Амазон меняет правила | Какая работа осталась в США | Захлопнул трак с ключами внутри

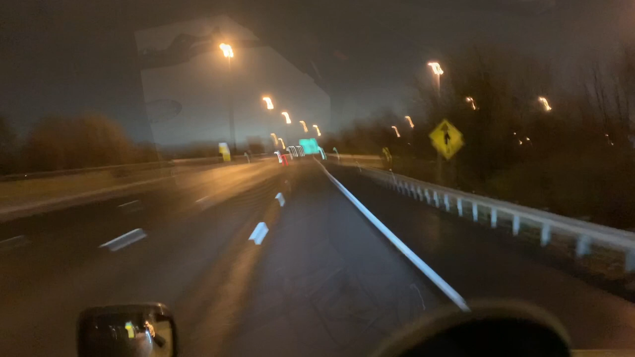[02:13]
Подъезжаю я к Балтимору за первым своим трейлером. Дали мне этот рентал трак, он весь напичкан сенсорами. Если рядом едут машины, он пищит, если ты не включил поворотник, он пищит.
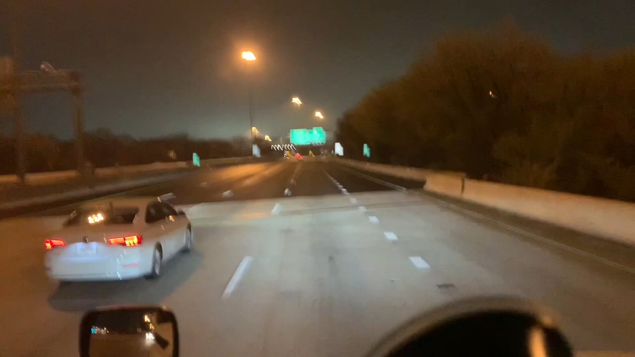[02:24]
И если вдруг заезжаешь за линией, тоже могу вам показать прямо. О, слышите, если я за левую линию заехал, слева шумит. Если за правую, то шумит справа. Смотрите, что молодцы сделали на Амазонах.
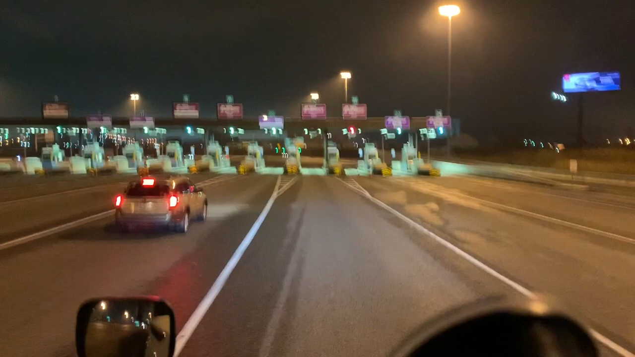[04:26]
Все только проезжают в целях безопасности.